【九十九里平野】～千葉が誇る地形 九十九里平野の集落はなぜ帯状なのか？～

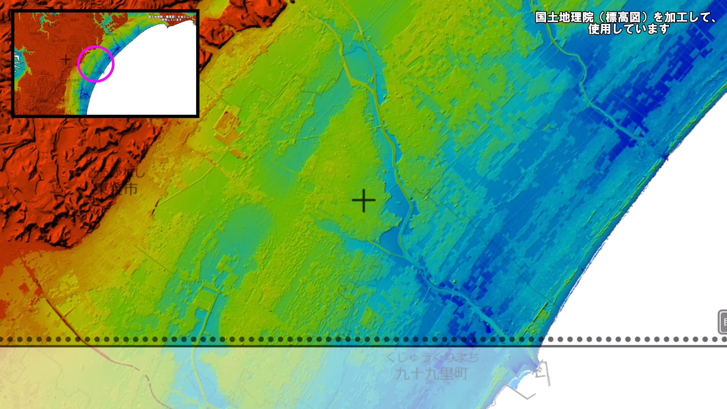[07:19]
こうして見ると、確かに列上になっているな。例えば、この辺りとか、一時期は入江だったのかもしれないんだ。